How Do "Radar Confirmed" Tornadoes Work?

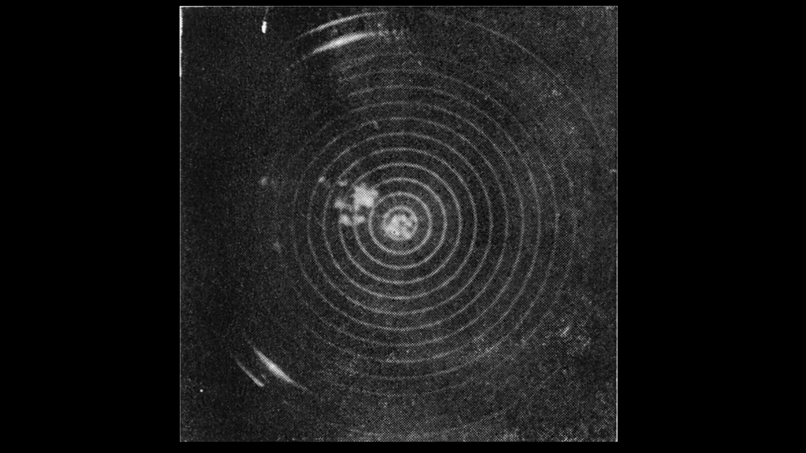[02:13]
These radars also couldn't tell the difference between hail, snow, rain, sleet, or anything else, like a flock of birds or bats.
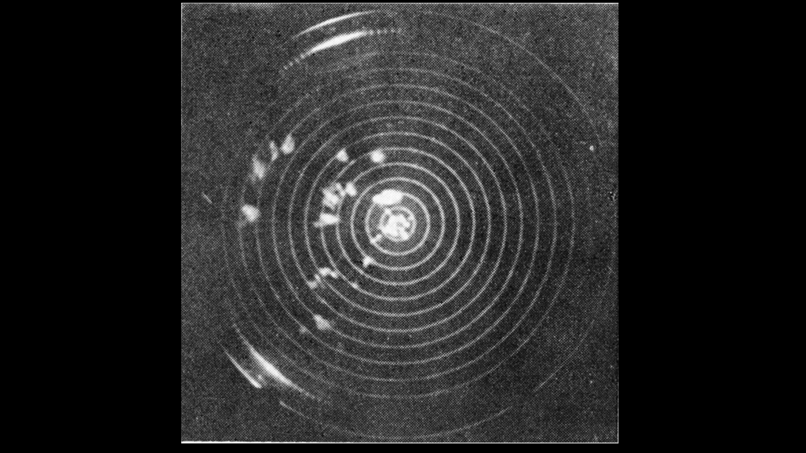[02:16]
It all looks the same on the old WSR-57D radar.
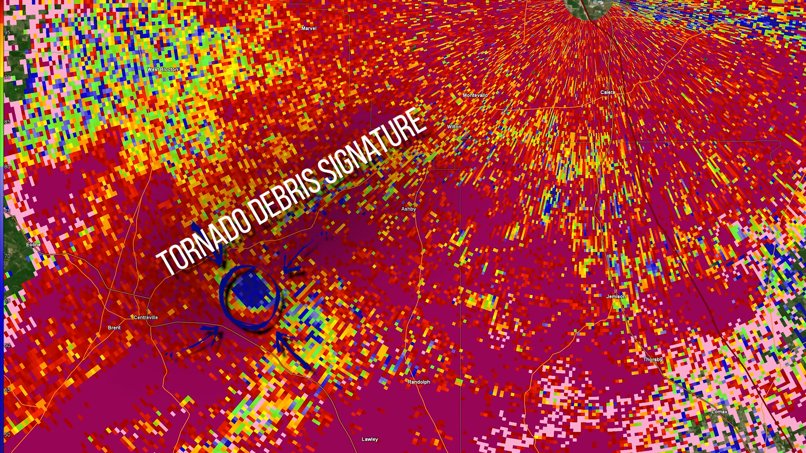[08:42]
These drops in correlation coefficient, in the right context, are called a TDS, or Tornado Debris Signature.